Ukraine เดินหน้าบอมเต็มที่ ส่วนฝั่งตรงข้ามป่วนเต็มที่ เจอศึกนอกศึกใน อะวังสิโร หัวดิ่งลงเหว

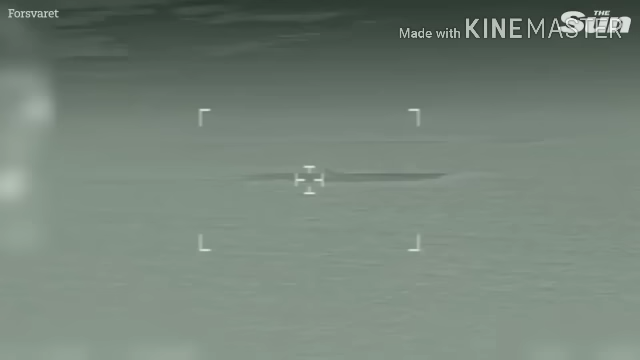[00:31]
ต่อต้านคำสั่ง ทูอินวันของละเซียจนไปถึง ร้ำไปถึงทะเลบรติก ก็ตรงนี้บริเวณนี้ก็คือ ท่อส่งน้ำมันของละเซียปกติว่า เดือด บุด บุด บุด อยู่ใต้ก้นทะเล ทะเลบรนติก ennis with nein
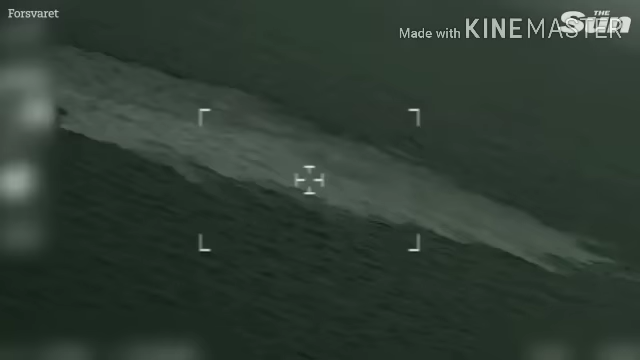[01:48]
ตรงนี้เป็นท่อที่ เขาoniสัตทีพี่น้องรับเชีย Sebastian Tokyo